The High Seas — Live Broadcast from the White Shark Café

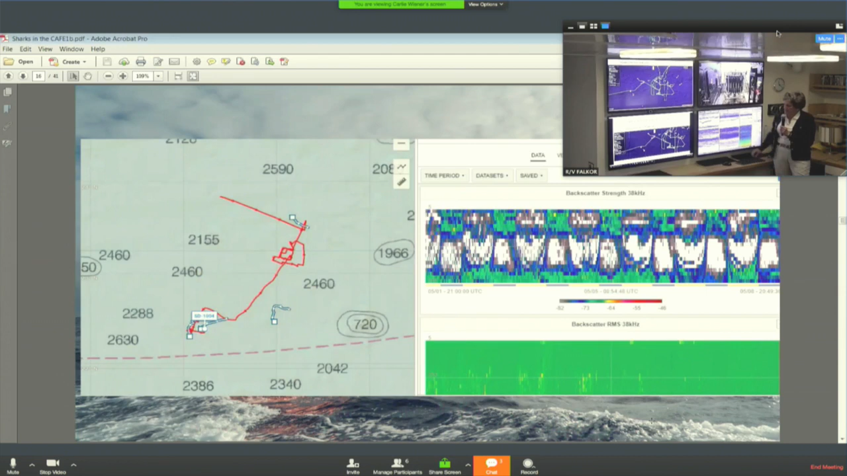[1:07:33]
So it's a remarkable device showing us the sunrise sunset movement of the biomass of prey that we've been looking at beneath the ship. So we've got the sail drones currently coming towards us right now. We're exiting the cafe. We're up in the blue here. We're coming out.